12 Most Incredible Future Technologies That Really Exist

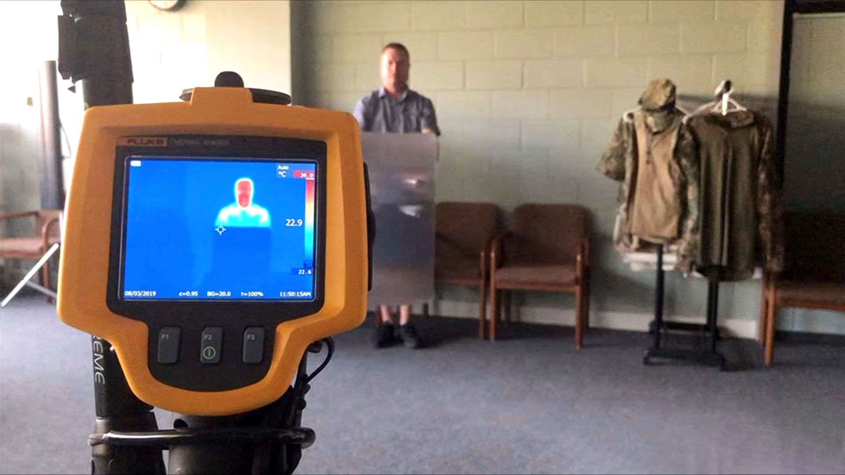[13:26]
It requires no power source to operate properly and can also mask the shadow and heat signature of a person or object, as well as their physical appearance.